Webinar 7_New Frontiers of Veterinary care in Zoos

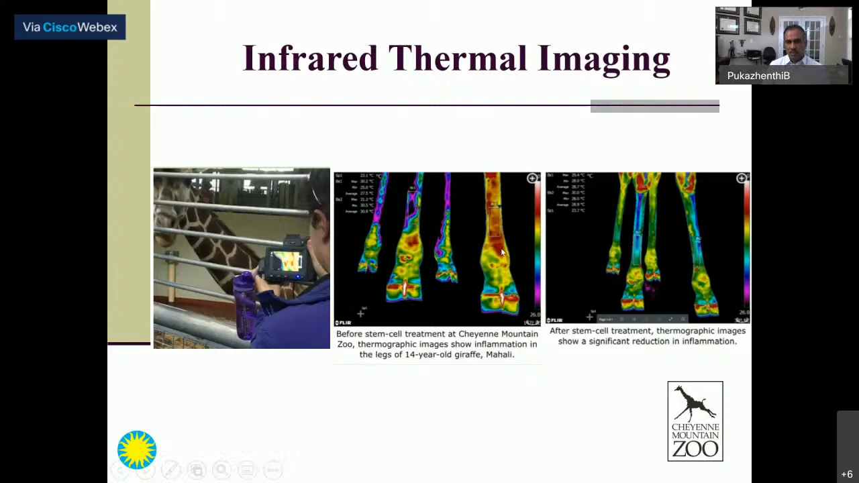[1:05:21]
giraffes and you can see how some of these are changing very quickly in terms of how the cure i mean the treatment is happening but it's a nice way of assessing if there are areas of inflammation in these animals quickly i'm going to emphasize some of this this is the work that we have been